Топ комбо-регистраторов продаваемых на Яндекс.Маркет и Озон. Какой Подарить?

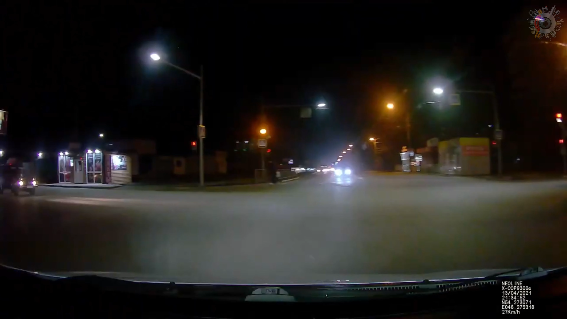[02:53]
А это сказывается на ночной съемке.
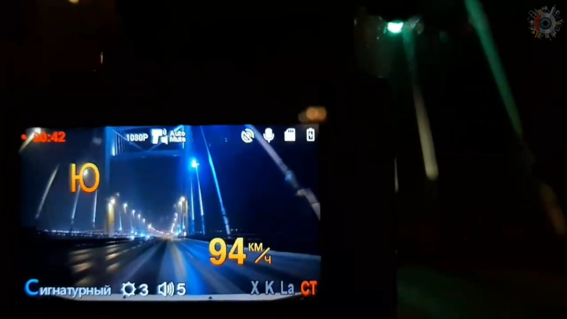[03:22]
Судя по отзывам и обзорам, этот гибрид показывает наибольшую дистанцию детекции тренок и радаров.